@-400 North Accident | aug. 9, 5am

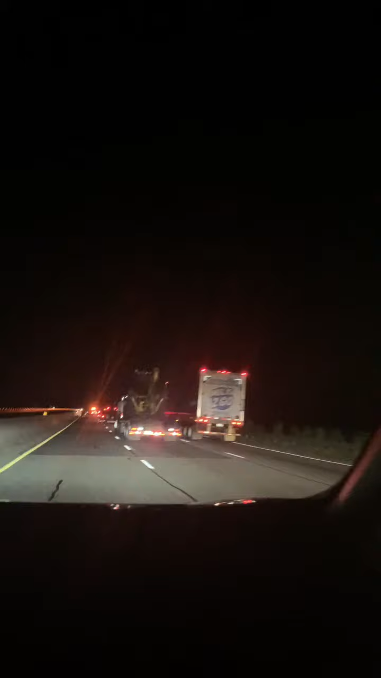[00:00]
May aksidente yata. Traffic na yun. Bakit dito lahat? Oo, traffic na yun. Bes, magkamusyata. May aksidente diba? Oo, pag may pulis.
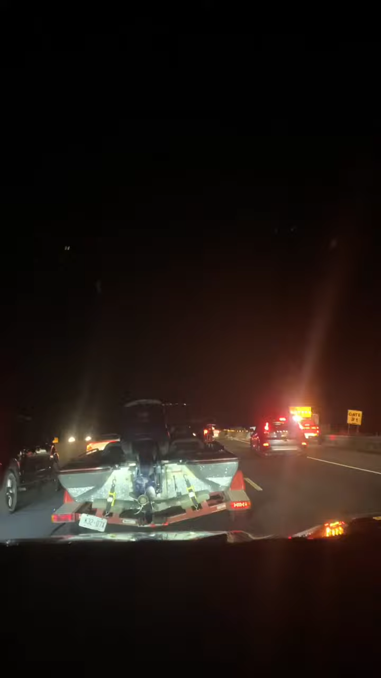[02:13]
Bawal ang singit. Sisingit siya kung walang permit.